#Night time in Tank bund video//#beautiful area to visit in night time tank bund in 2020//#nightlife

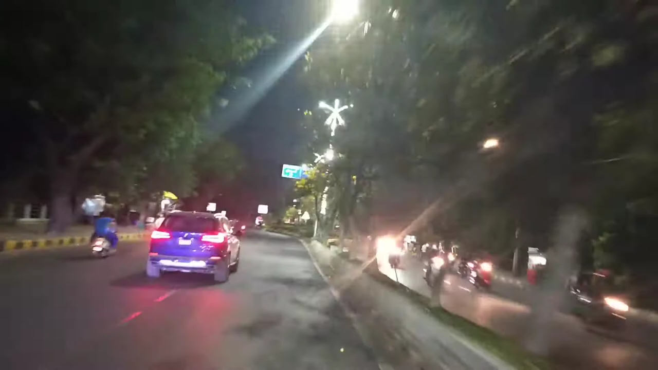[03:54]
ఇటు లెఫ్ట్ సైడ్కి వెళ్తే మనకి హైమాక్స్ మన అటు వెళ్ళకుండా ఇటు రైట్ సైడ్ వెళ్ళాలి. ఈ రైట్ సైడ్ వెళ్తే మనకి లవ్ హైదరాబాద్ వస్తుంది.